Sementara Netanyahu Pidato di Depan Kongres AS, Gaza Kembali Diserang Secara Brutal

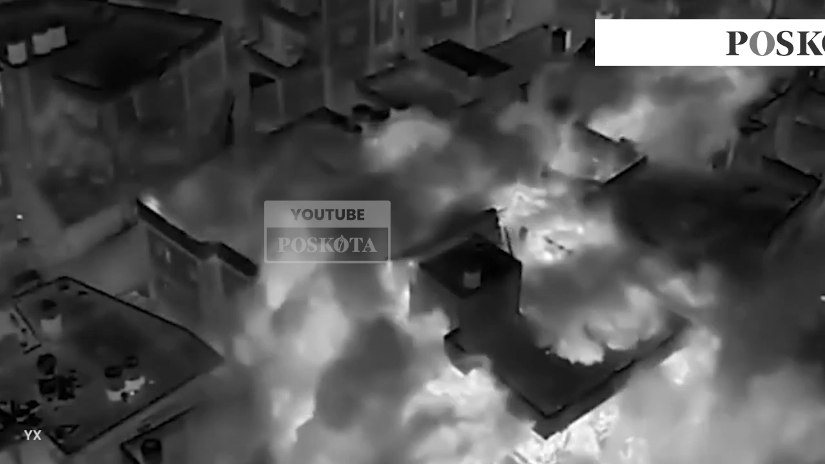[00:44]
Di lokasi tersebut, para pejuang telah meledakan bom terhadap pengangkut personil tentara Israel.